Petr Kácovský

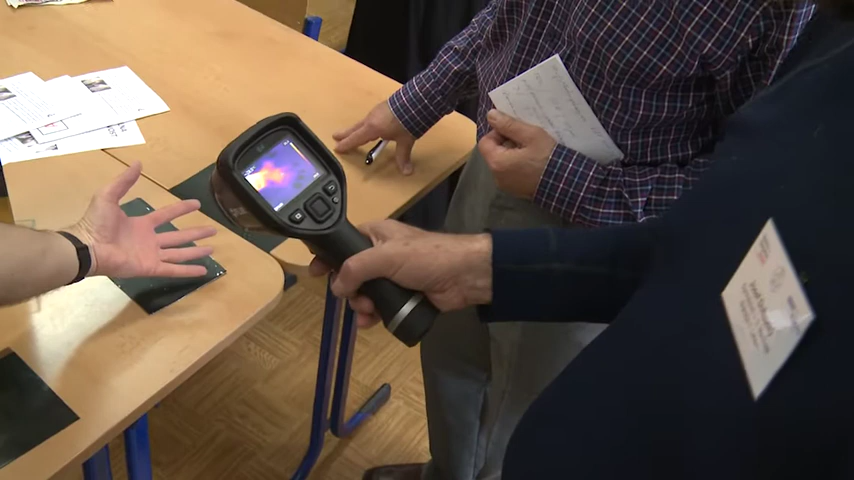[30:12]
A to, co se aktuálně zobrazuje, je teplota v místě toho záměrného kříže a na pravé straně máme teplotní škálu barev, to znamená, odkuď kam nám to zhruba sahá. Čili je vět, že ta nejteplejší místa teďka mají něco kolem 630 stupňů a jsou někde tady v té hodní části té hoke.
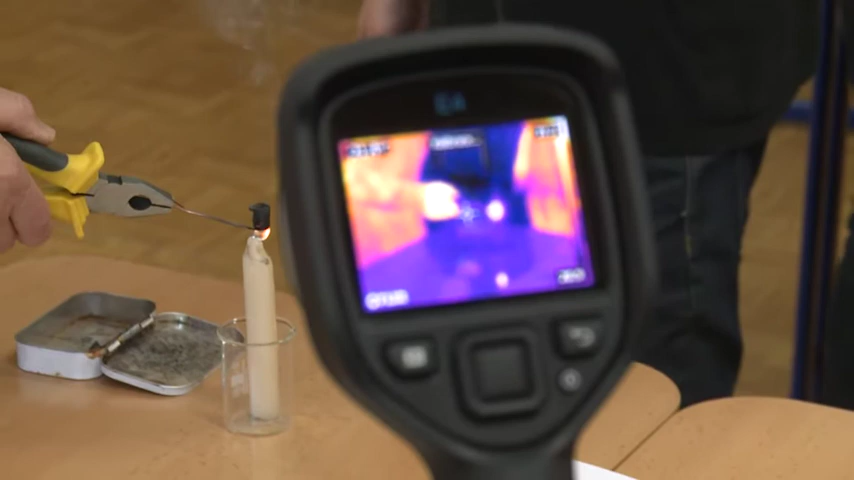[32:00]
A potvora? Potvora neuhasne. Ale ten plamen prostě zmizí.
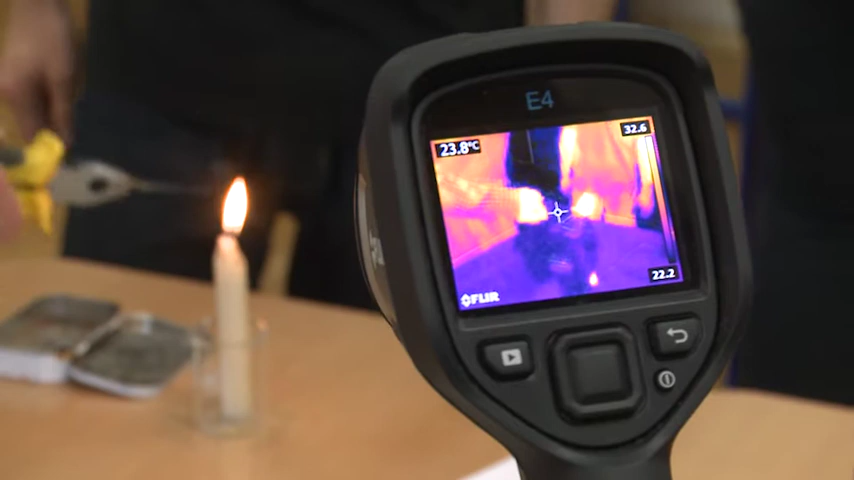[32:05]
On screen: spot 23.8°C
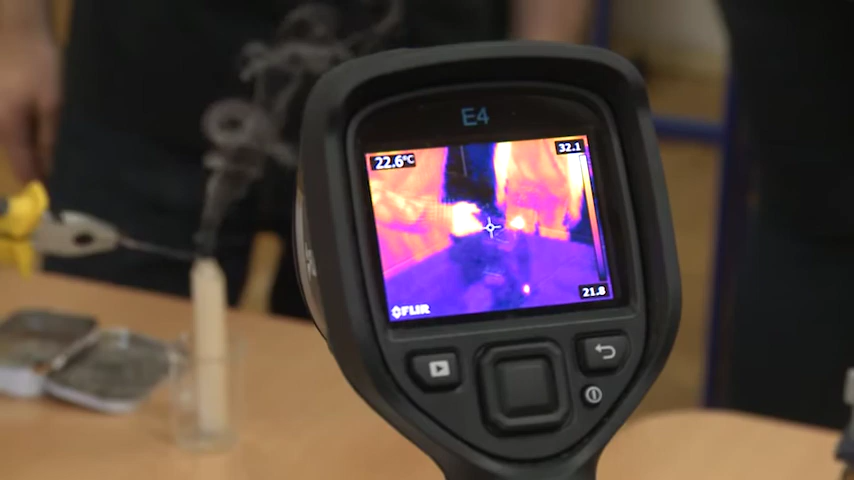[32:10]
On screen: spot 22.6°C
Tak a teď dokonce jsme ji úplně zhasili.
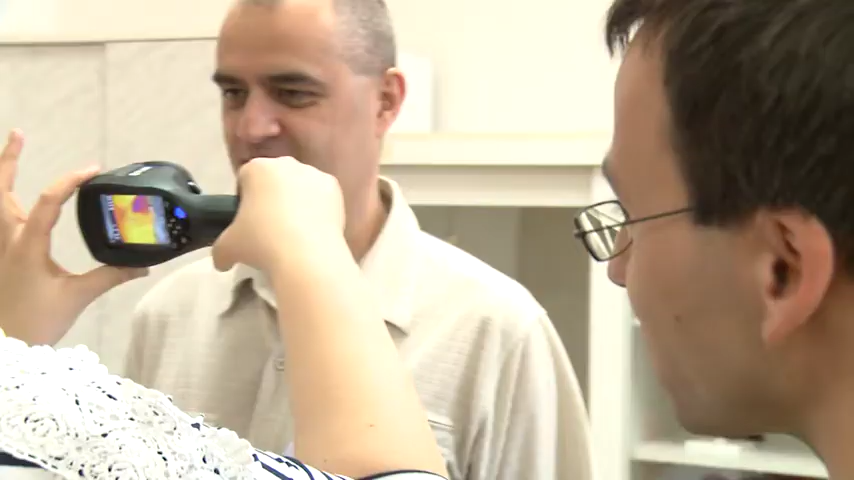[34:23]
Tak jak to vypadá? Díkej to zhluboká. Ani se nebude. Jo, tak pojechneš toho.
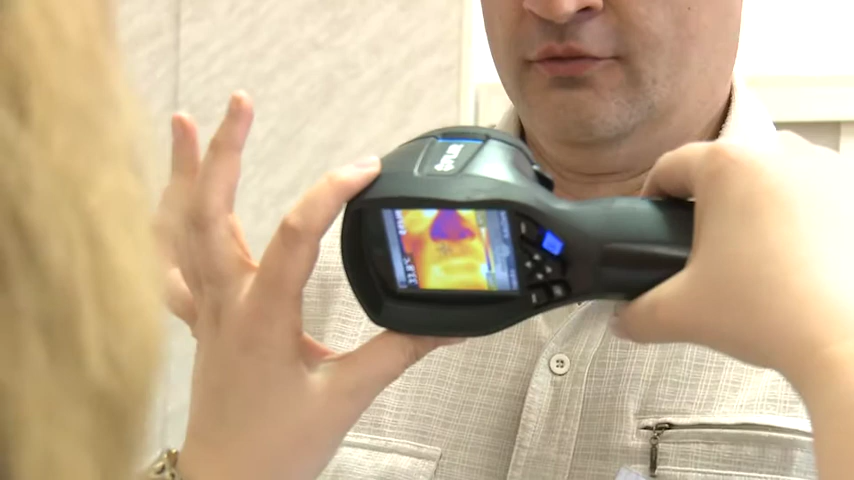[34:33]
No, krása. Než se taky je to hladný a vydechneš, taky je to teplný.
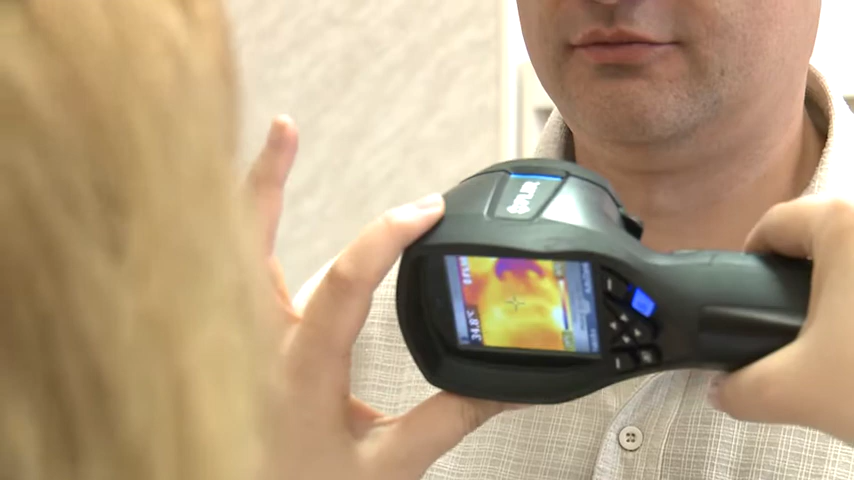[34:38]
Měl jsem taky tak fialový nos jako ty.
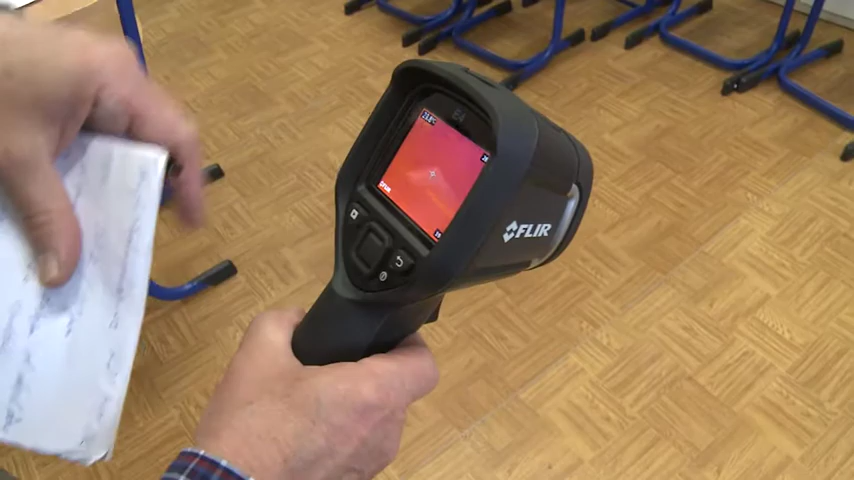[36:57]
Krása, jo, nádhera. A už to chladne, už to chladne.
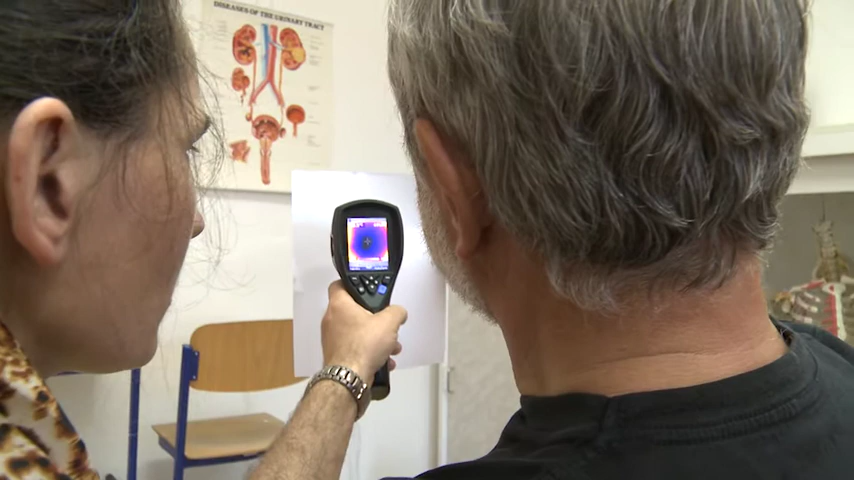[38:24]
Teď už se to celý asi zahřívá. Takže to zahřívá, vypařuje, když se to otepluje.
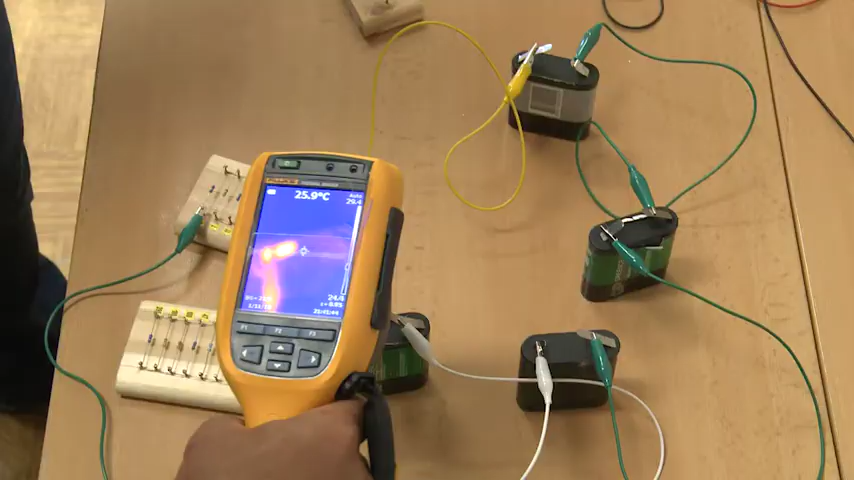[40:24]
On screen: spot 25.9°C
Ještě taková drobnost, u těch baterií se zahrnívá jenom plus pol.
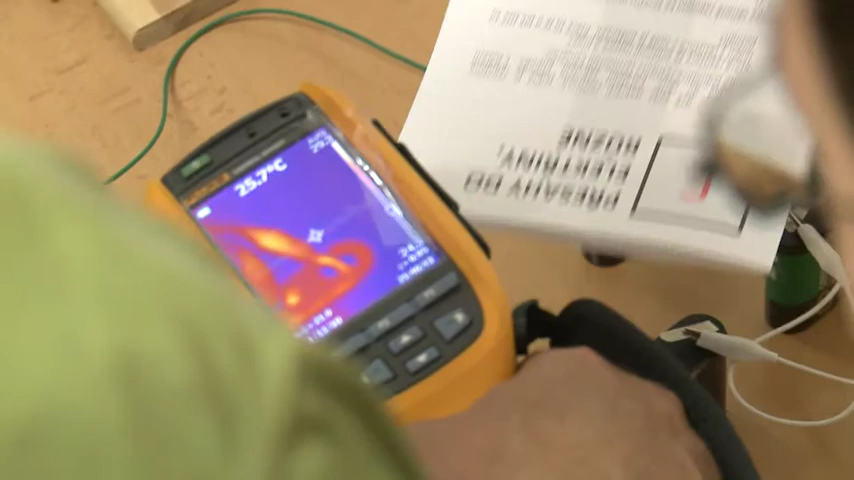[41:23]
On screen: spot 25.7°C
Oni jsou lesklý, to je ta emisivita. To jsou odrazy, to jsou teplný odrazy toho, jak vy stojíte okolo.
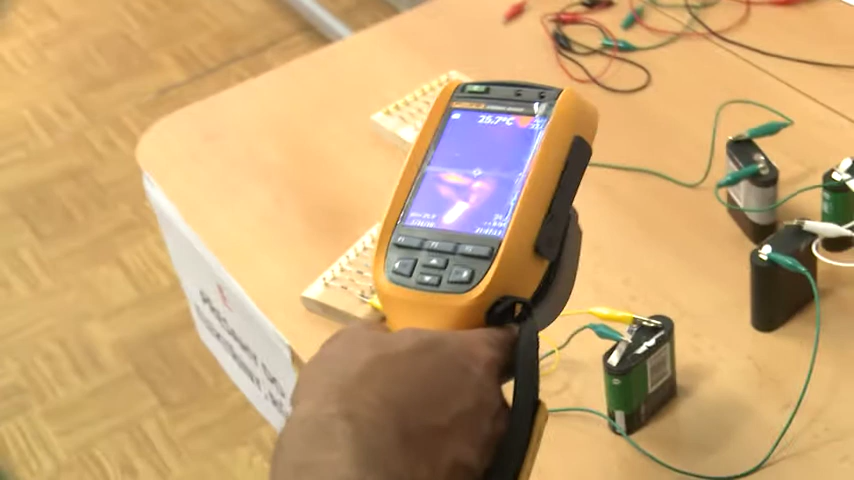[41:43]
Jo, je vidět teďka jako i kamera vlastně, když se Edy sehne.
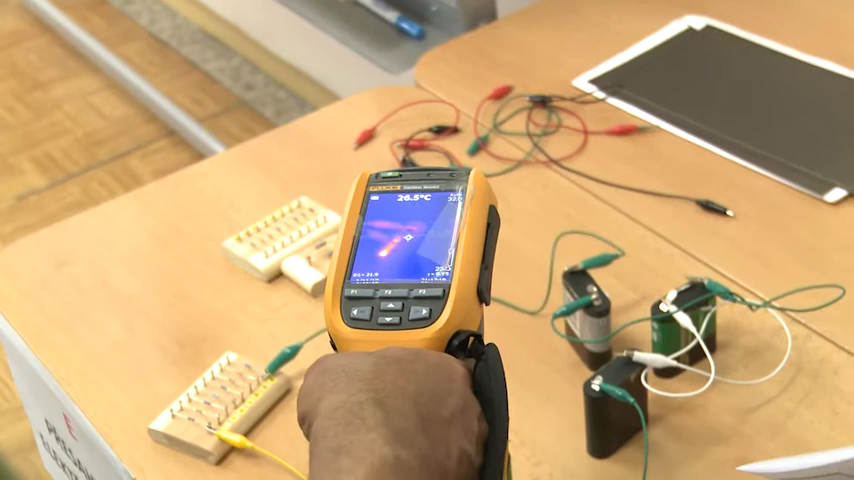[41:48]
On screen: spot 26.5°C
Jo. Já myslím, že teda jste to hlavně vy, ten zdroj, jo.